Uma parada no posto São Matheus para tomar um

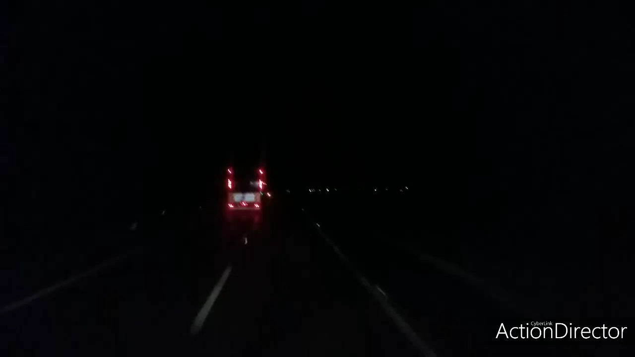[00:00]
Boa noite galera, boa noite a todos O palco do momento está sendo Aqui o Virarema, aqui passando o Virarema Virarema já ficou no retrovisor aqui E chegando ali Daqui a pouquinho ali, chegando no No posto ali no São Mateus Na Raposo Tavares aqui, sentido interior, sentido São Paulo
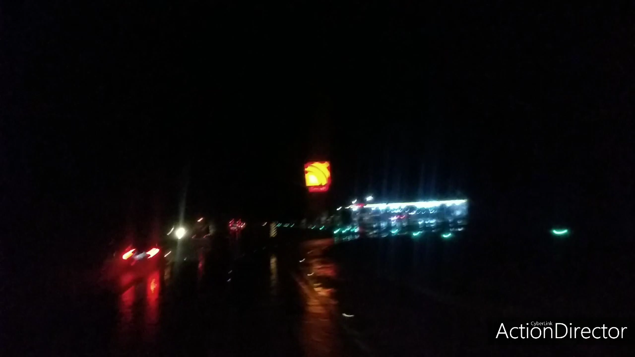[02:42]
Chegar Aí o posto aí Aqui é a bandeira Shell aqui Vem devagarota aqui Que o pato aqui é uma buraqueira do caramba E choveu ainda E choveu ainda E fica mais ruim ainda